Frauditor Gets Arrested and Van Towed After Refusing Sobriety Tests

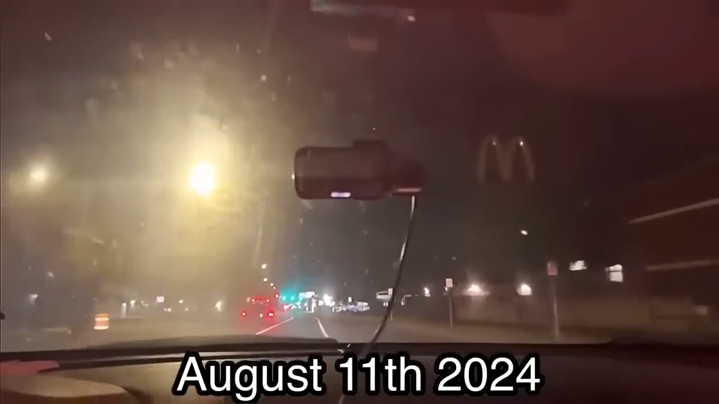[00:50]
You're watching the footage of Lafayette County audits driving into Galveston city limits. First time in Texas. This man's been driving all day.
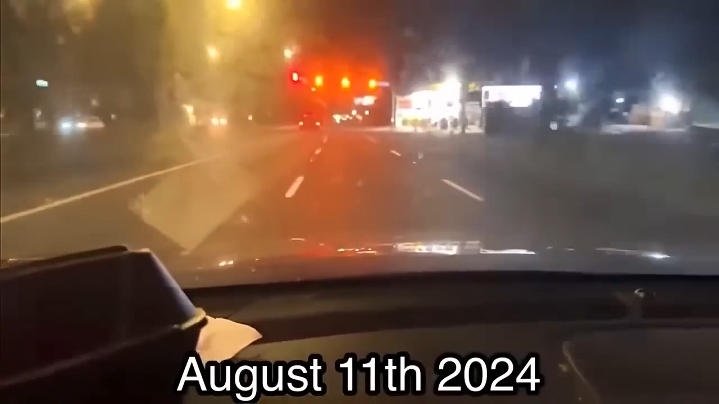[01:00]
He left Mississippi, drove through Louisiana, and drove halfway through Texas to meet Good Citizen News and News Now Ninja.